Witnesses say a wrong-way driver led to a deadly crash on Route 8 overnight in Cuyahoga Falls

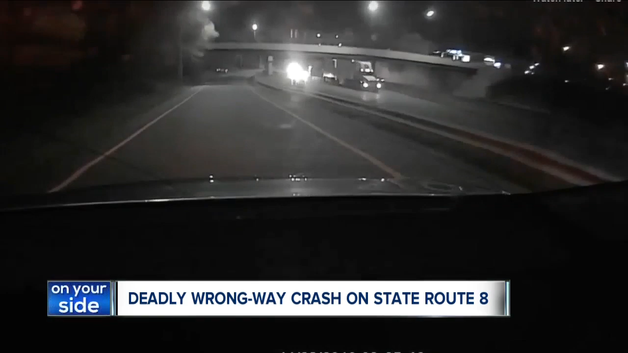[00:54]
What the? Oh my. A car apparently going the wrong way slams into a group of cars and a semi truck igniting a huge blast. Well, it was just so fast. It's not like that you've seen lights coming from a distance at you.